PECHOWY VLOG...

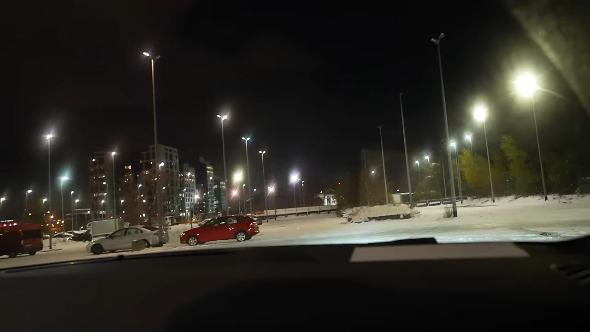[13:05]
W ogóle nie ma ludzi chyba. Nie no nie ma, jest zamknięta.